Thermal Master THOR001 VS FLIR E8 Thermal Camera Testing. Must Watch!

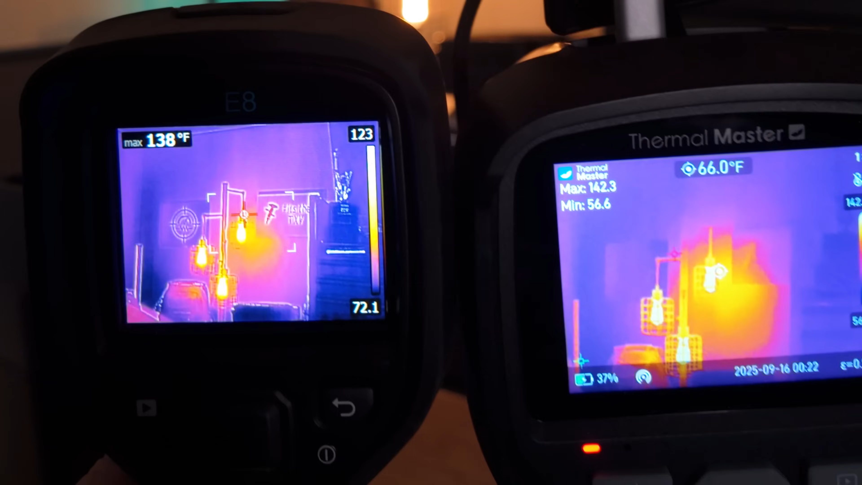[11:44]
On screen: spot 66.0°F
Now we are comparing the non-enhanced mode of
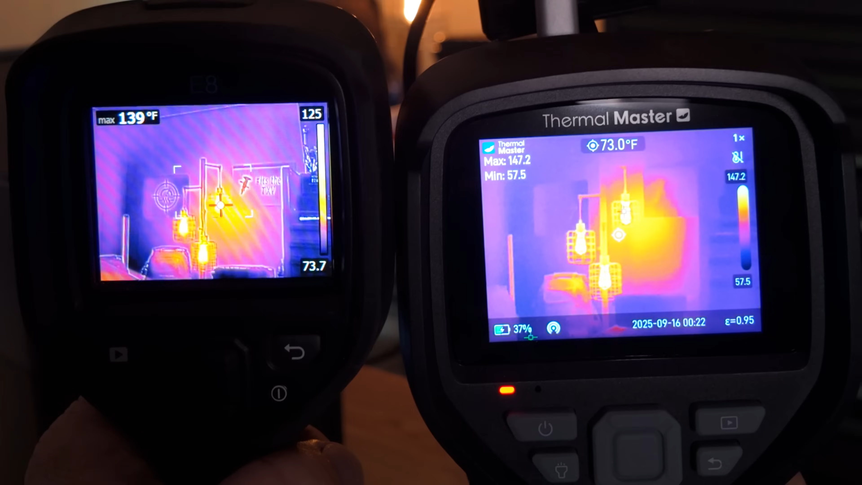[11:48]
On screen: spot 73.0°F
the Thermal Master to the MSX mode of the FLIR. We still have quite a good bit of detail there.
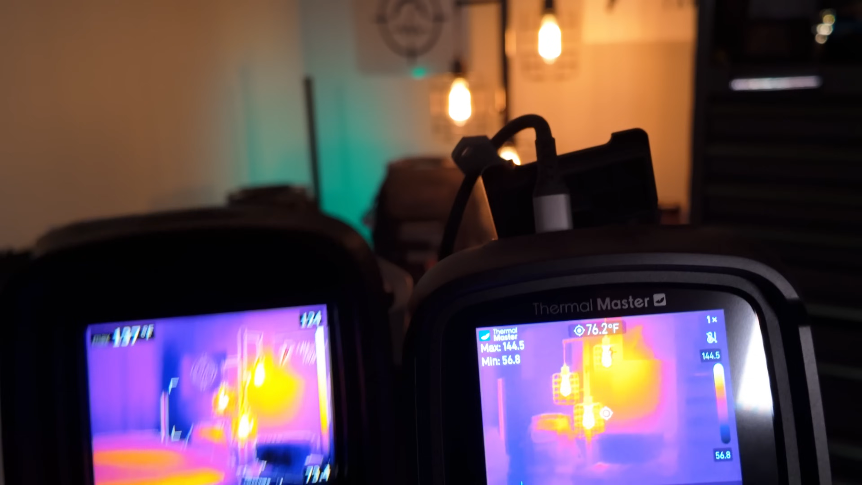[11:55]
On screen: spot 76.2°F
Let's turn the resolution back on.
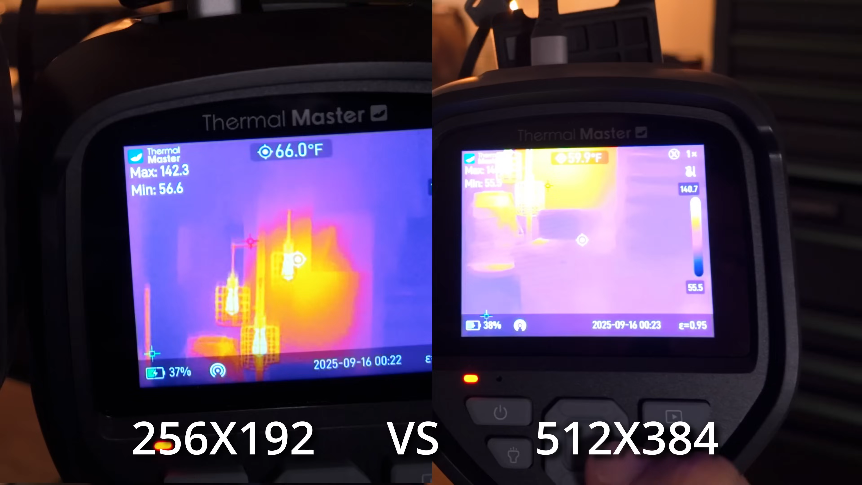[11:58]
That increases it considerably more. It's quite a big difference.
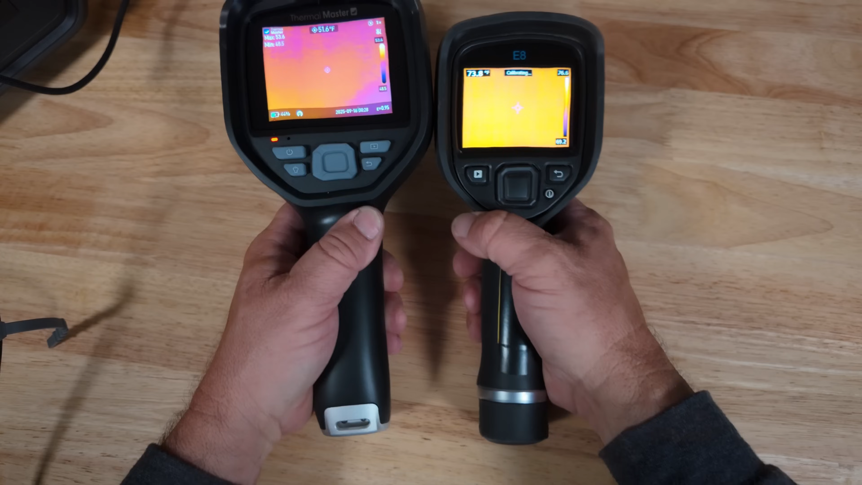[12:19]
As far as the menus, a lot more options on the Thermal Master. So we hit the center button on either one of them. You've got the settings on the right versus the left. So we hit the settings.
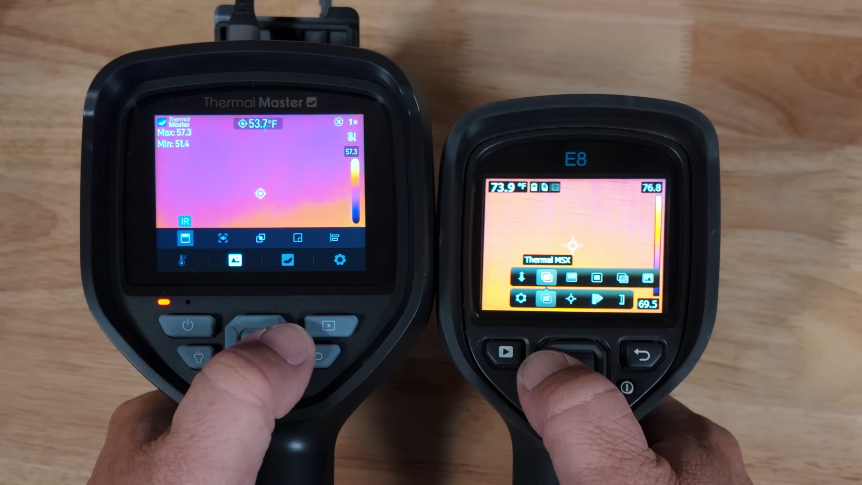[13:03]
Picture-in-picture. Picture-in-picture. Thermal. Thermal. Then the MSX. And that's about the same as the fuse with the Thermal Master.
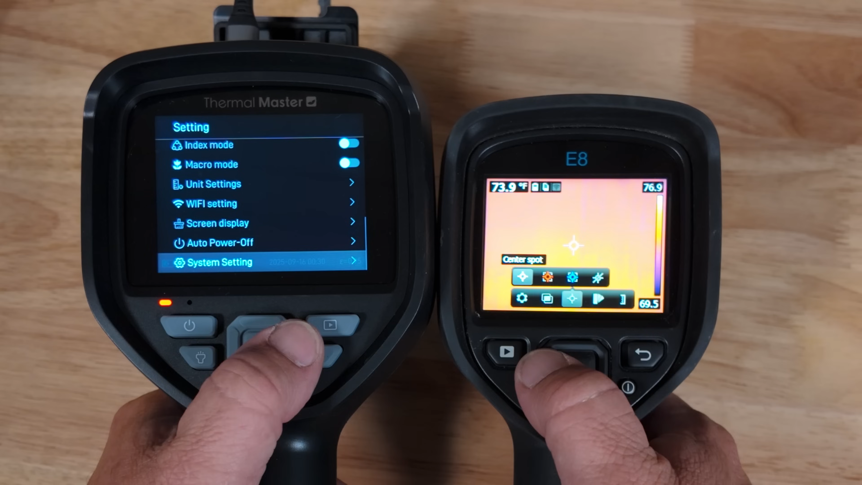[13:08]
The spot on the FLIR is
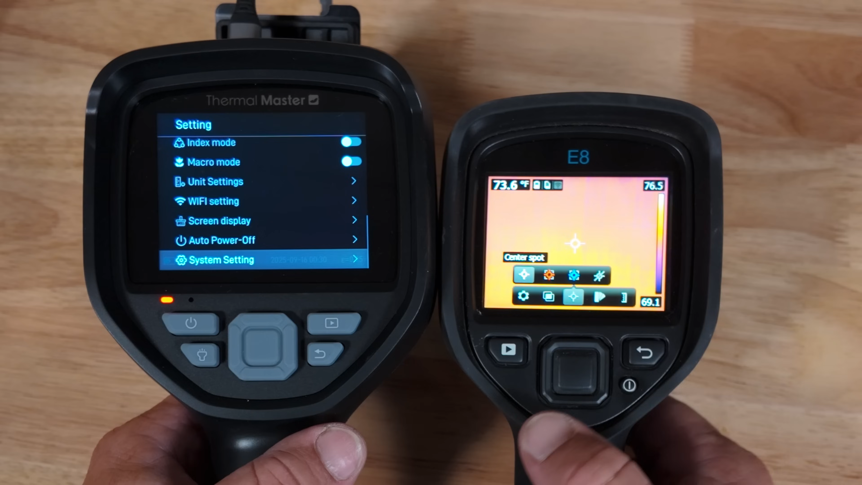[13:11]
either center or when you switch to one of the blue or hots, it gets rid of the center and just gives you an actual box to work in and it pretty much loses it.
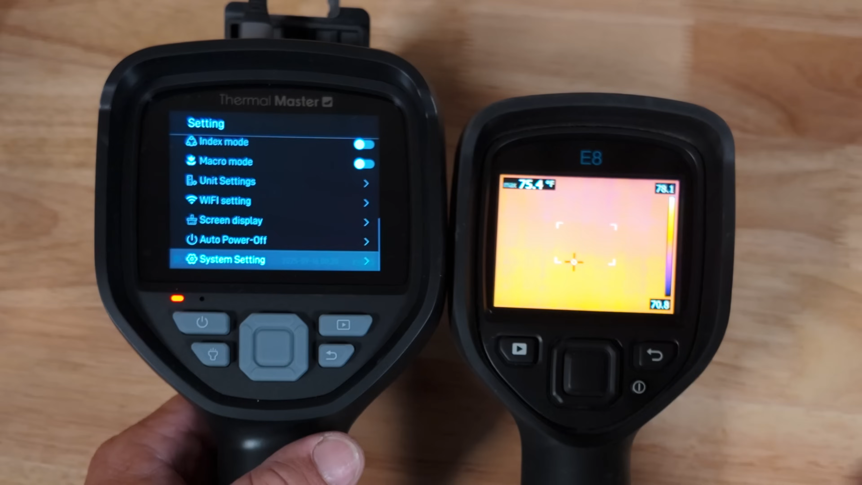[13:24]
You cannot have all three or four, whereas the Thermal Master has both high and low along with the center plus the additional seven customizable.
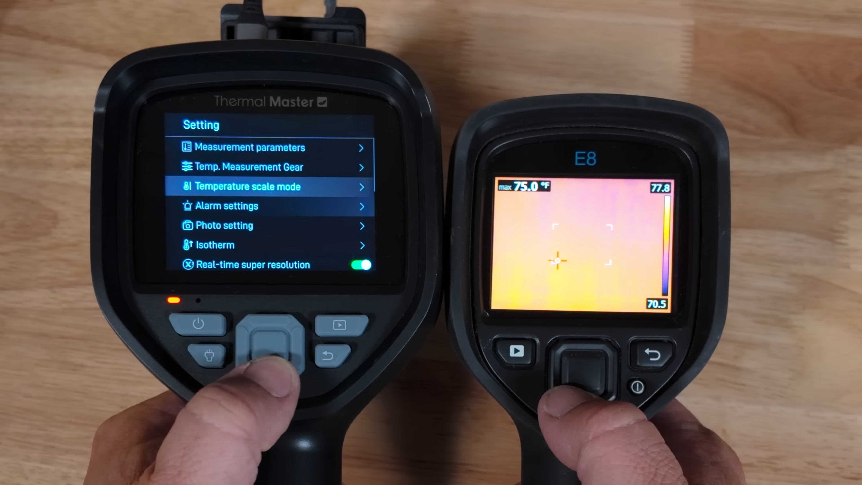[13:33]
On screen: max 75.0°F
Both have auto-off, photo settings on or off with the JPEG. So that's just some of the settings there. Obviously, we have a lot more options on the Thermal Master.